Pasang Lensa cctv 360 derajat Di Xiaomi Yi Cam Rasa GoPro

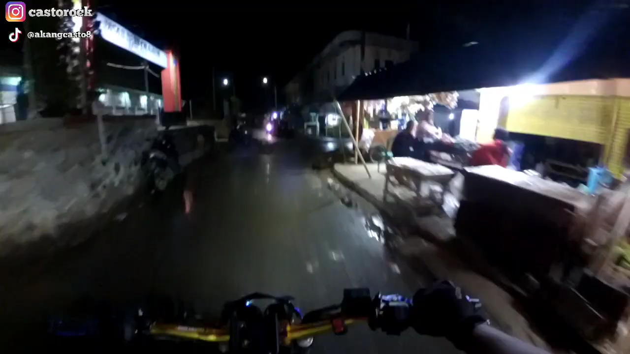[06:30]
nah jika malam hari hasilnya seperti ini namun tetap aja ada warna keungguan gitu kalau ada cahaya infrared jadi untuk viewnya ini tuh lebar ya karena ini tuh lensa cctv 360 derajat gitu
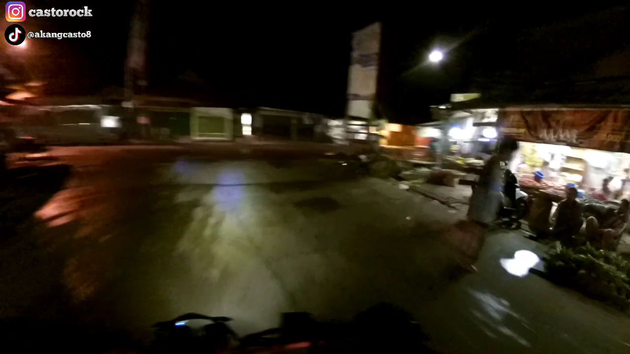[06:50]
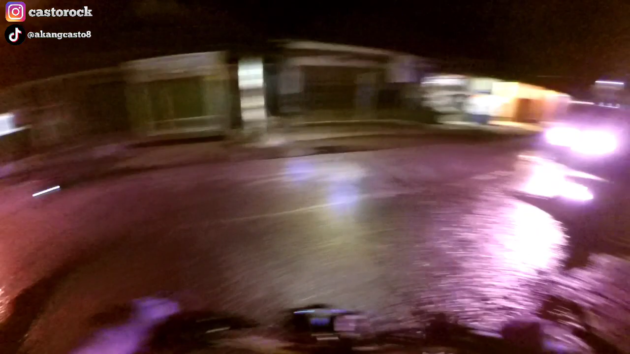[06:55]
cuman ini tuh gua salah naruh kameranya ini kameranya gua naruh terlalu ke
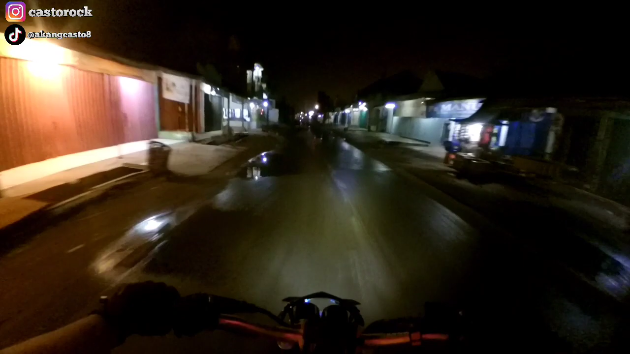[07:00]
atas gitu teman-teman jadi kurang ke bawah karena ya buru-buru gitu waktu malem bikin videonya gitu
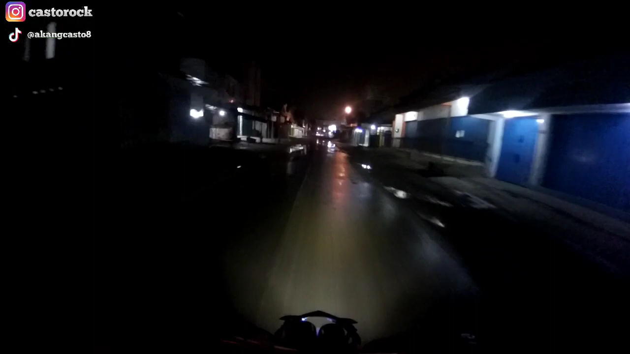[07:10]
nah jadi menurut kalian bagaimana nih untuk hasilnya ini tuh bener-bener lebar banget ya udah kayak gopro gitu walaupun kameranya cuman action cam xiaomi
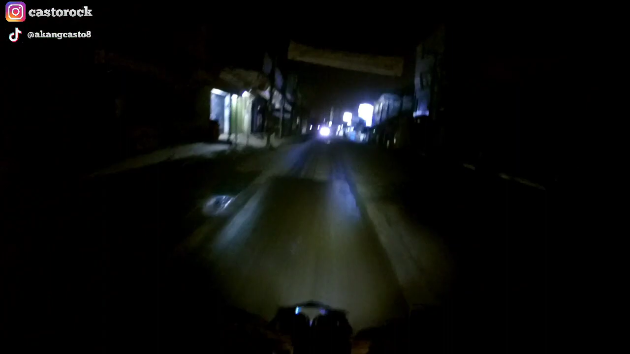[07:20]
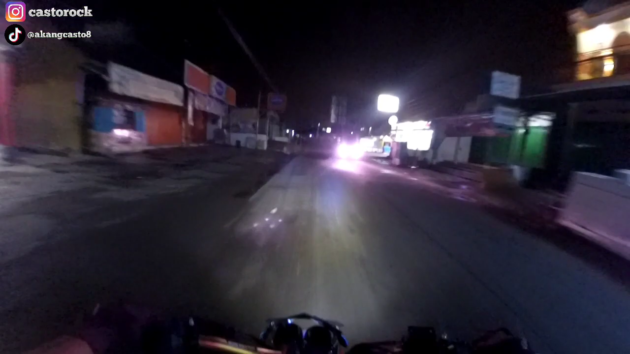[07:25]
tinggal pasang lensa infrared aja sih mungkin lebih okeh lagi gitu untuk hasilnya